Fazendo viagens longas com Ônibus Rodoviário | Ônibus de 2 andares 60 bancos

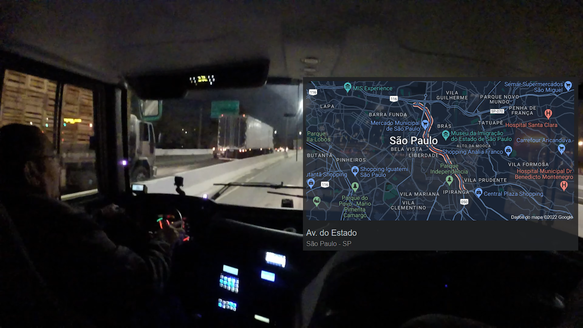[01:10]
Como eu vou lá pra... pro Brás ali, né? Aí, em vez de eu sair pela Cruzeiro do Sul ali, por trás do Terminal Tietê,
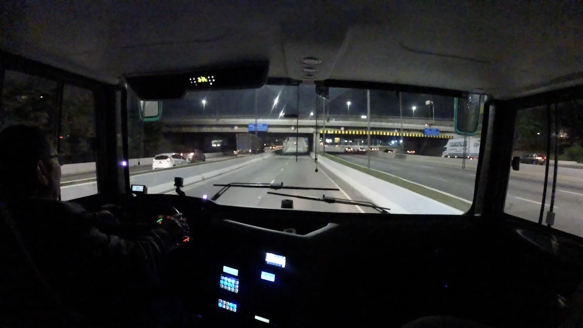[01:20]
tem essa ponte aqui que já liga direto ao Cruzeiro do Sul. Entendeu? Aí ficou mais fácil aqui, ó. Ó. A altura aqui, ó. Parece que você vai... né? Aqui, daqui vocês vão perceber, ó. Nós estamos passando por cima da Marginal Tietê, ó. Olha lá. Esse horário, Marginal Tietê sentido bairro ainda.
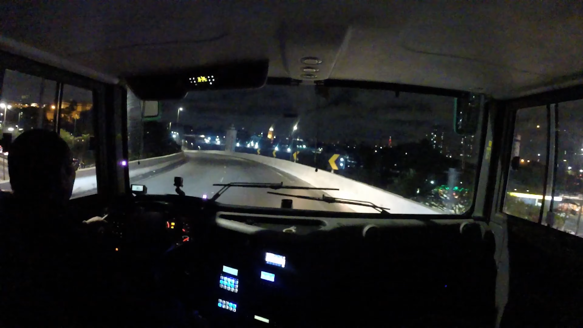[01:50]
Tudo travado. Sentido Ayrton Senna.
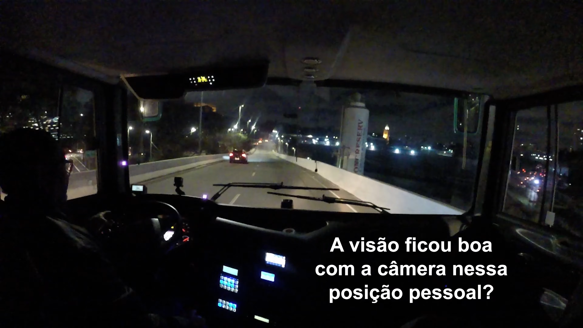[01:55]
Aqui eu vou chegar na Cruzeiro do Sul. Antigamente você teria que dar uma volta lá por trás do terminal Tietê, dar uma volta lá e ir lá por trás. Agora não. Depois que inauguraram essa ponte aqui, ó, ficou facinho. Essa ponte é a ponte estaiada também ali nas bandeiras.
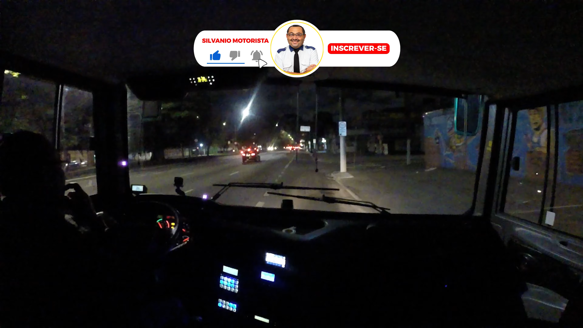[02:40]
Você consegue ir Parque Dom Pedro. Consegue ir pra Avenida dos Bandeirantes, Anchieta. O Zoológico.
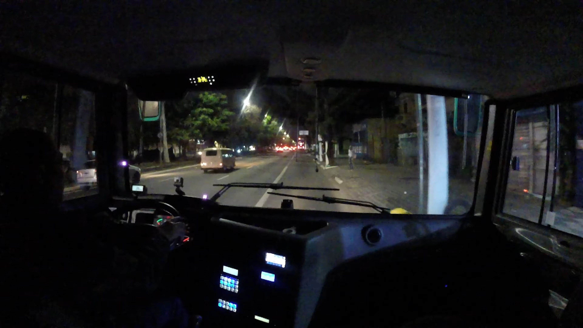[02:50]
O que é mais aqui? Tem o Aquário, São Paulo. Você consegue tudo através dessa avenida aqui. Estou aqui na Cruzeiro do Sul. Fazer a entrada agora no Terminal Muse, né? Que é o Shopping Feira da Madrugada, né? Vou gravar a entrada, depois eu gravo a saída, depois eu vou gravar também a chegada no grau Rubi e sucessivamente aí.
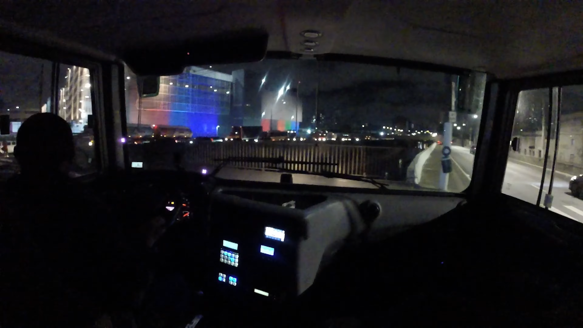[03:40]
ó, pra esquerda, ao shopping ali na frente. Isso aqui que é o shopping, é onde que eu vou entrar, ó.
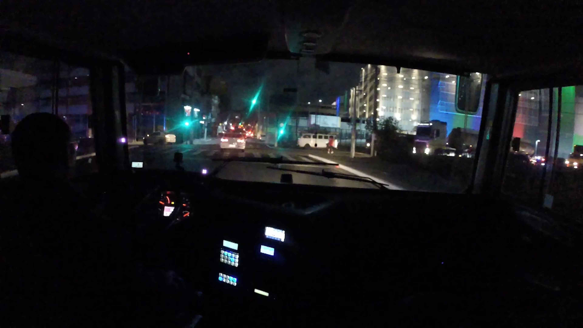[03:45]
Isso aqui eu tenho que voltar tudo aqui, ó, pra poder adentrar, senão eu não consigo adentrar aqui, ó. Não tem espaço pra adentrar, ó. Aí você tem que ficar com cuidado aqui, devido aos carros que vêm na lateral passando também, tá? Agora você parar aqui pra poder passar o nome. Boa noite, meu amigão. Beleza? Tudo bem? Qual é o seu nome, por favor? Silvânio. Silvânio?
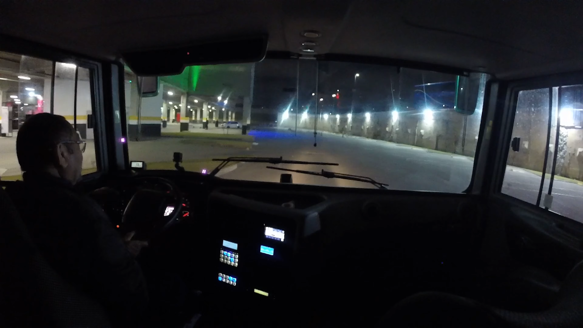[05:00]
Acabou de... Provavelmente ele deu desembarque. Olha o carrão bonito da Búzios aqui, ó. Igual o da Grandino lá, ó. Só que isso aí tem porta no meio. É o Invicto. Olha lá.
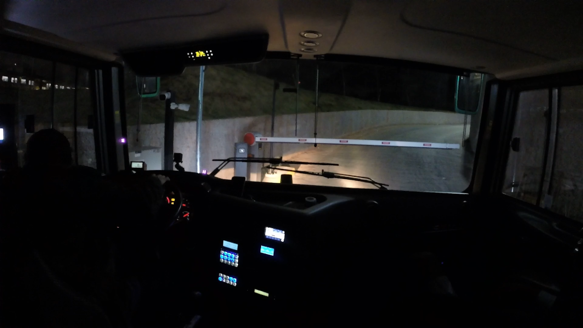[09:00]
Você é gente fina. Obrigado. Volto sempre. Falou, jovem. Eu falando com uma máquina. Sacanagem isso aí, né não? Não, mas tá assim, ó. Tá tudo... olha isso aqui, como isso aqui ficou. Ó, só pra você ter uma ideia, ó lá. Tá vendo? Se o cara não tomar cuidado. O rapaz da primar, ele foi subir aqui, ele ficou subindo e descendo. Acho que quanto mais ele subia e descia, mais ele se enrolava ali, pô. Mais apertava ali.
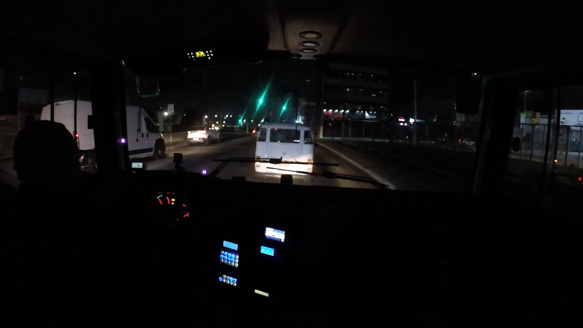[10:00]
Caminhão, um busão quebrado ali, ó. Oh, meu Deus do céu, você viu, meu? Que é isso, rapaz? Cara maluco da cabeça, né? Esse carro tá na frente do Brasil. É? Quebrado aí.
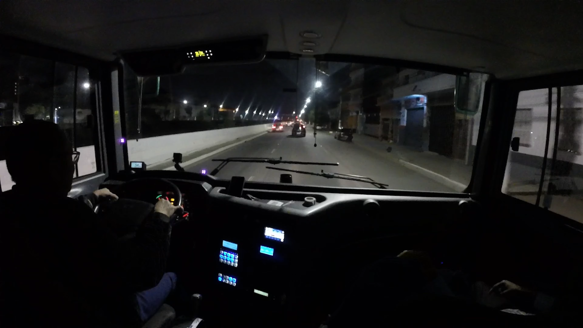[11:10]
Vou até passar na Ponte Estaiada, mostrar pra vocês a Ponte Estaiada que eu acabei falando hoje dela. Mostrar ela pra vocês ali. Depois do metrô Armênia vem a Ponte Estaiada. É, tem alguma coisa ali que eu não sei o que que é. É, sair pra cá, né? Porque vai que os caras jogaram algum trem pra furar pneu, né? Mas não é não. Bom, pessoal, isso aqui é a Ponte Estaiada. É. O movimento dessa ponte, né?
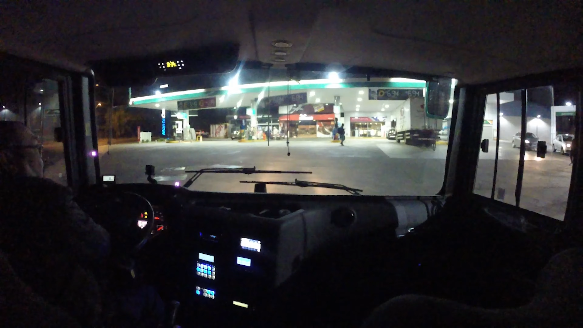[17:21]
Isso aqui é o posto Monte Carlo. É a parada obrigatória da música, né? Aqui em São José do Rio Preto. Isso aqui é a Avenida dos Estudantes.